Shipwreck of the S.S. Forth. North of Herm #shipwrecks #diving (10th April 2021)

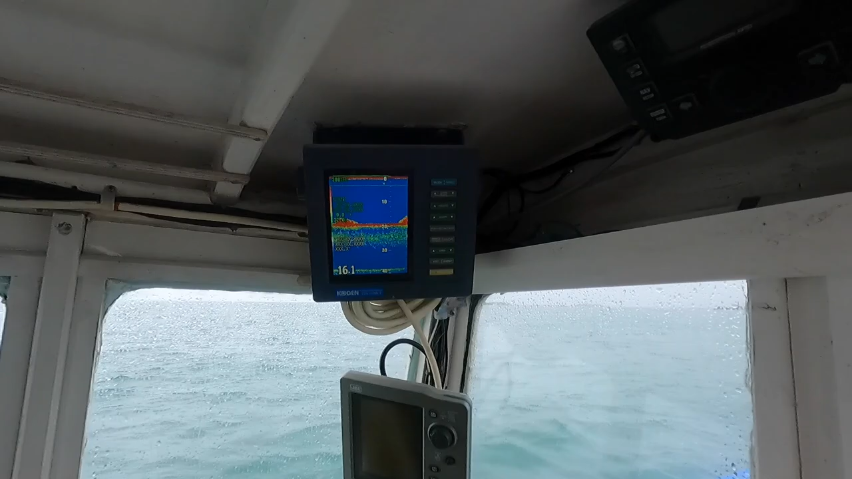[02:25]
Just see the wreck, that's that red bulge on the seabed.
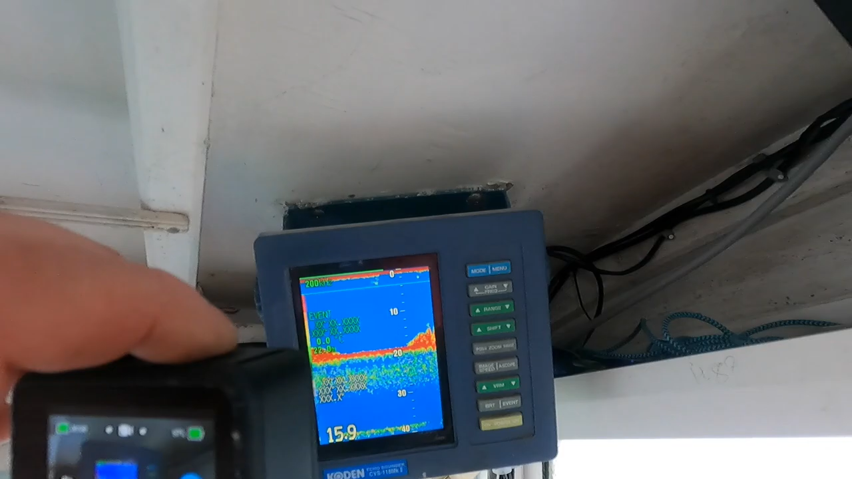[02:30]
The boys are just getting ready for us to say, chuck it over.
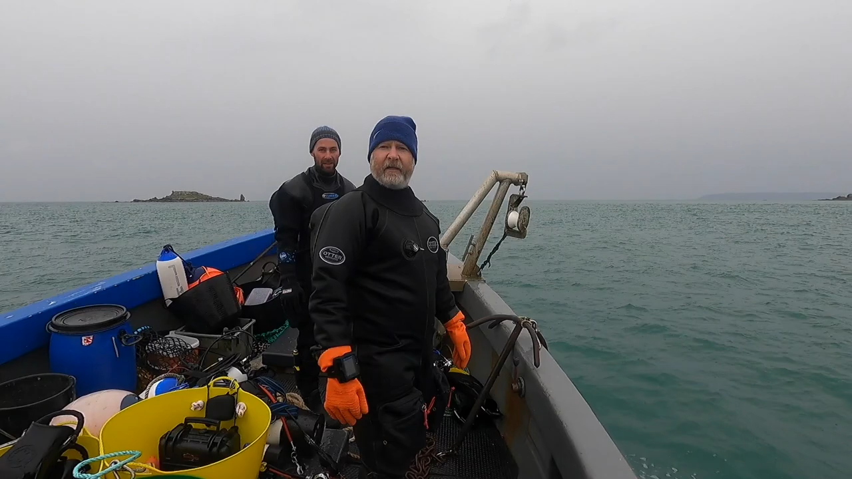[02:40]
He's getting excited. So good shot here. You can see all the ribs that are hanging out down the side of the boat.
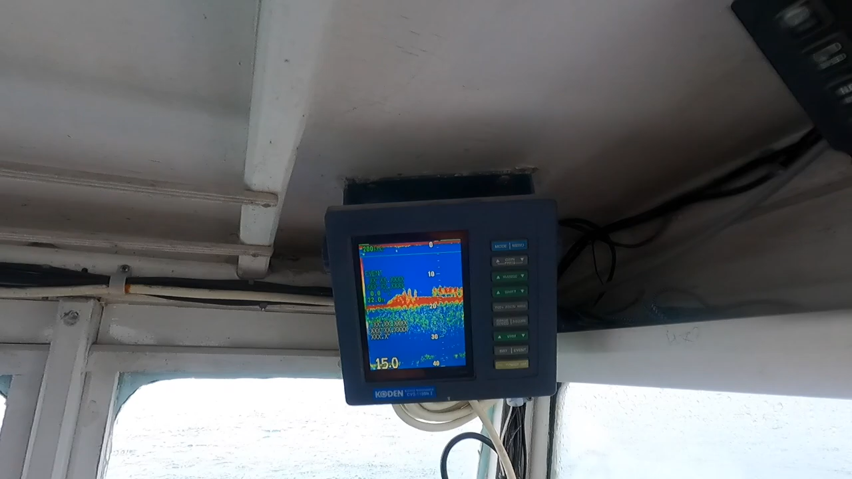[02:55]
It's interesting to remember what that looks like, because when we dive it, you'll see, actually see how accurate it is.